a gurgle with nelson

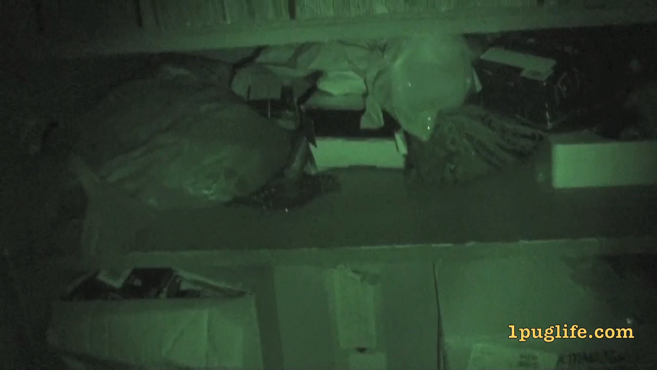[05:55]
He doesn't think I can see you because it's so dark, but He doesn't know I got night vision on my camera